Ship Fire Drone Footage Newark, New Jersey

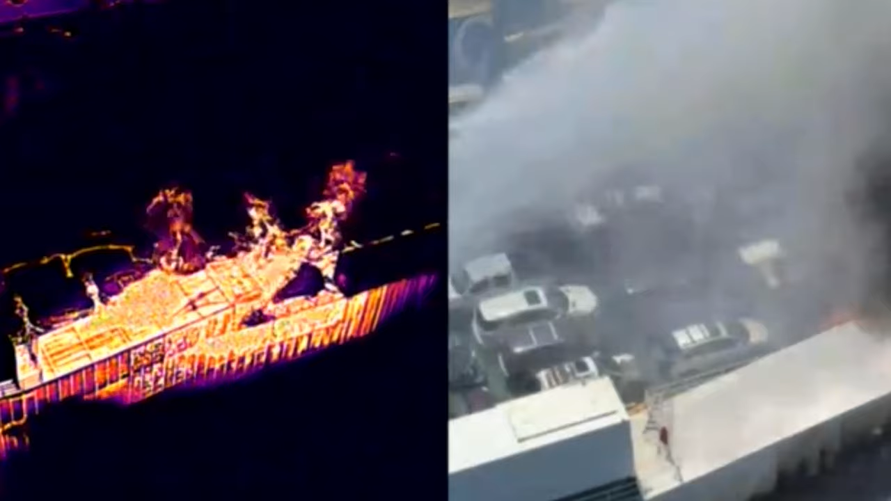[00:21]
Now on the right-hand side of the footage, you can actually see a thermal image from the drone where you can actually see how intense the flames are. Now on the right-hand side, you can see a little bit of the flame, a lot of smoke, and you can see in the upper left-hand corner of the normal view that there's water being doused on it. Now, this was actually a pretty intense event. It took a while for them to put it out, and unfortunately, two firefighters lost their lives in this.